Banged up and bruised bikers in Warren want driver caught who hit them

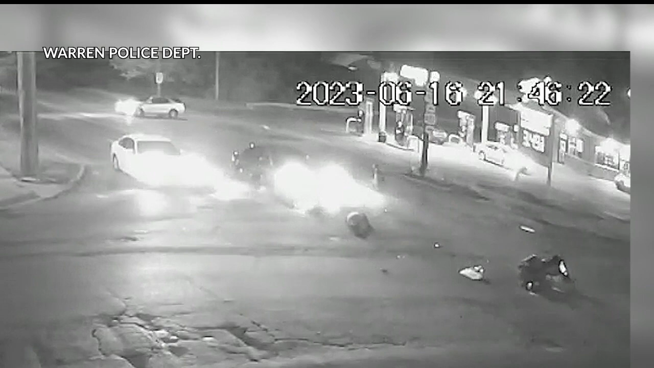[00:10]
motorcycles when a car slams into them and then takes off the bikers are sore scraped and bruised one banged up his